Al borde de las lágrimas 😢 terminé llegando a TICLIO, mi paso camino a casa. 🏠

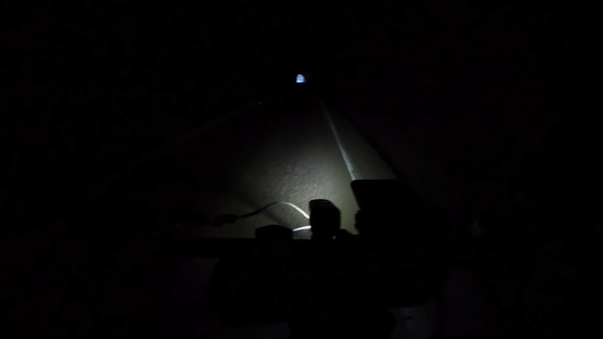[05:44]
Se escucha mi voz. Hola. El eco. Ah. Viene un carro. Detrás viene un carro grande, no. Ay, no, el túnel sigue. Ay, no puede ser.